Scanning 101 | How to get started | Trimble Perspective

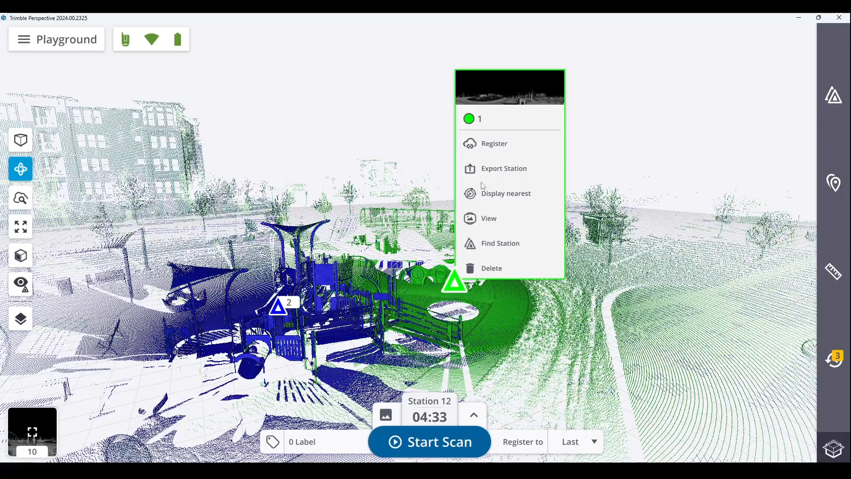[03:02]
or to whichever station you have selected as last. You can also manually choose which stations you want to register to each other. To show what that looks like, instead of automatically allowing the first station to register to the second, I will click Station 1, then create a link between Stations 1 and Station 2, then click Register.
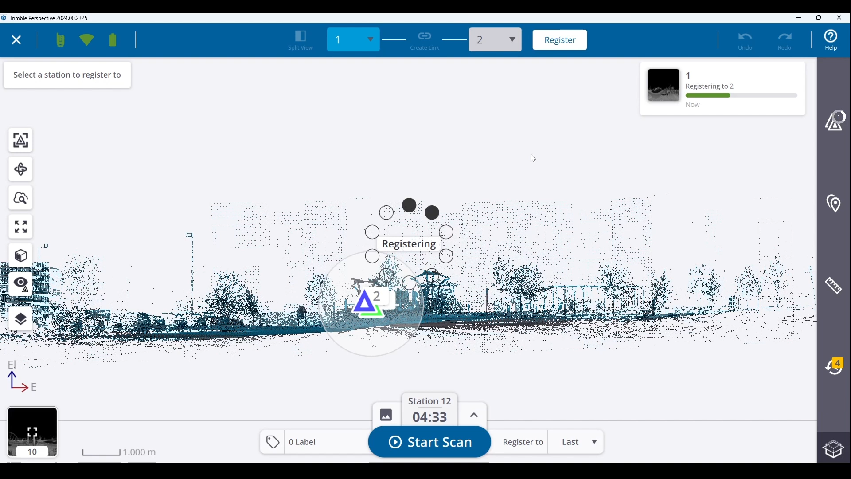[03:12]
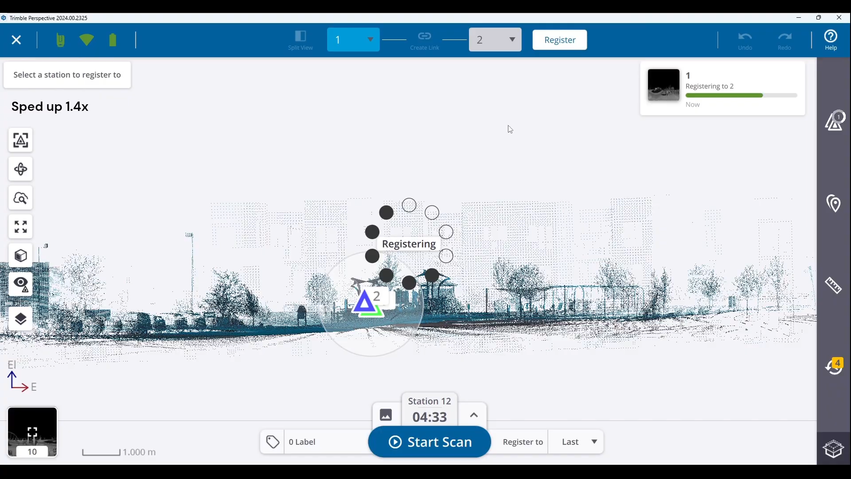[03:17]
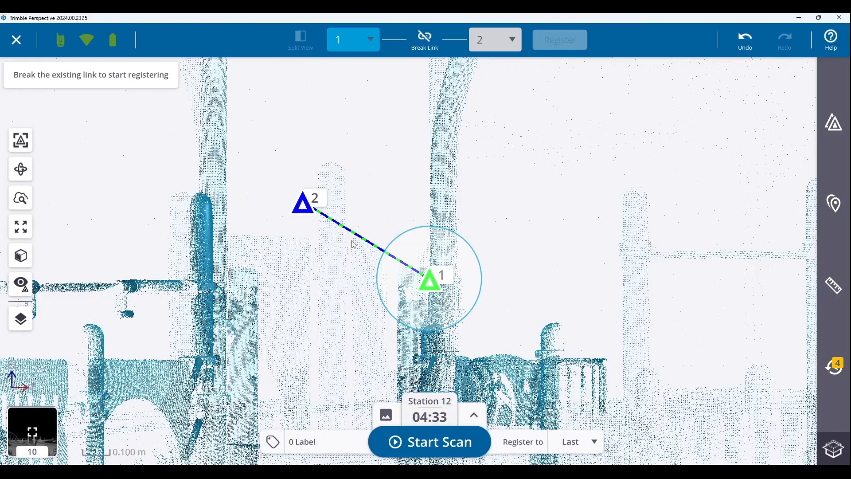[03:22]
Additionally, to register stations to each other manually,
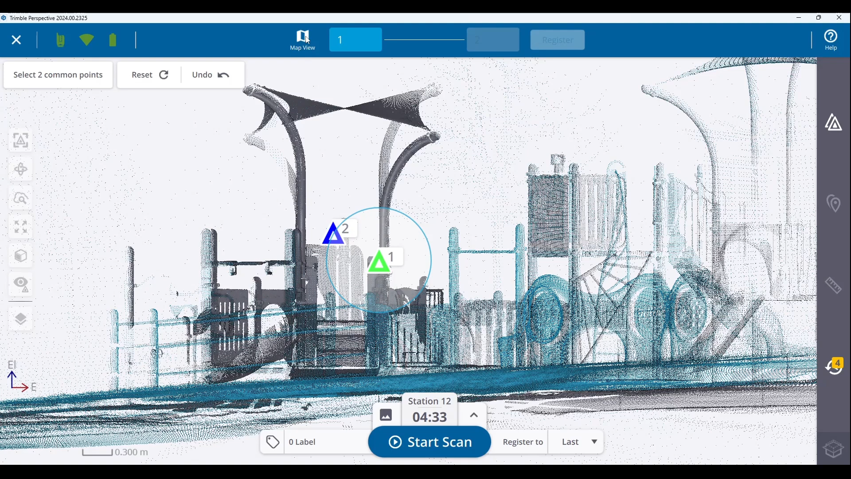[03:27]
open the split view mode, and click two areas that are present in each station to tie together the stations manually.
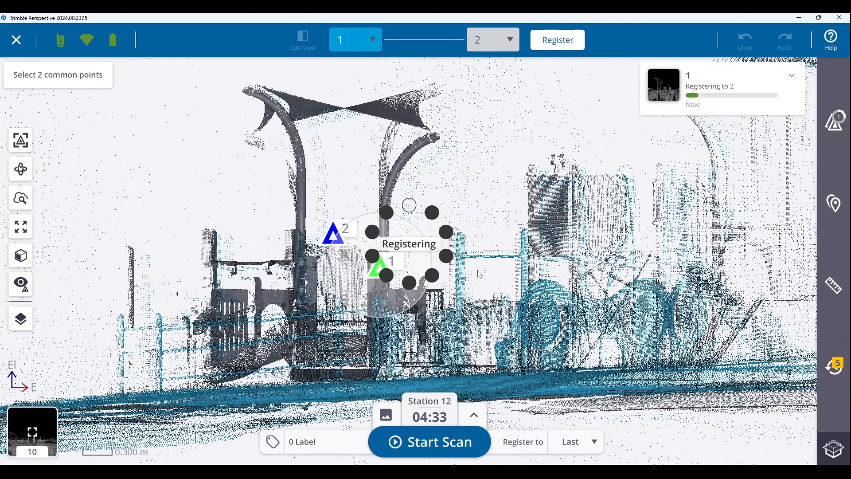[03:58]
Lastly, labels can be used to mark important information regarding one or more stations.
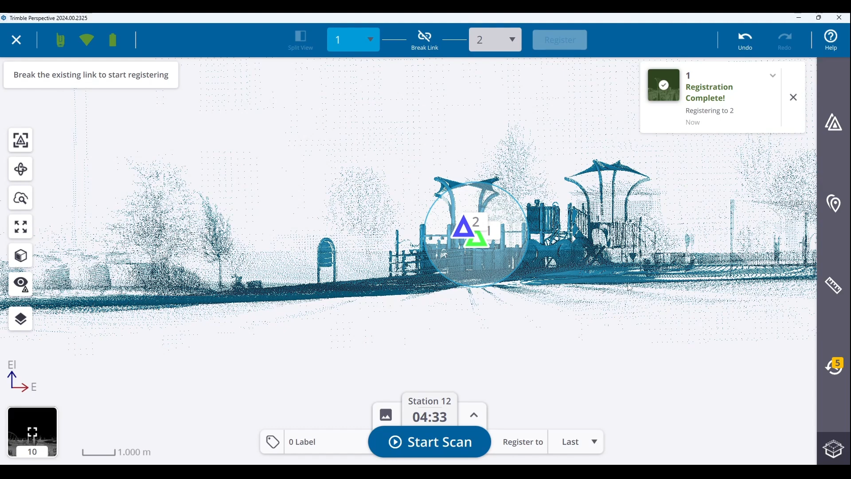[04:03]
To show what this looks like, I will create a label titled First Two Scans to illustrate that these two stations were the first two that were captured.
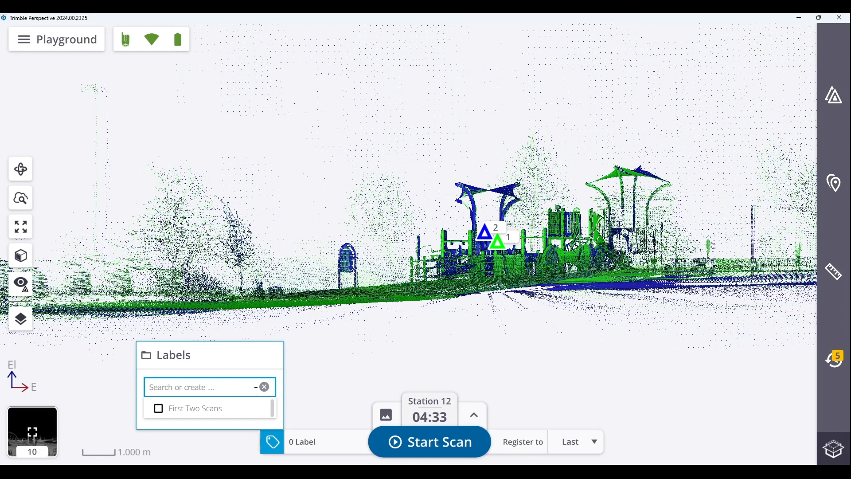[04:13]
And now, I am able to view just those stations labeled.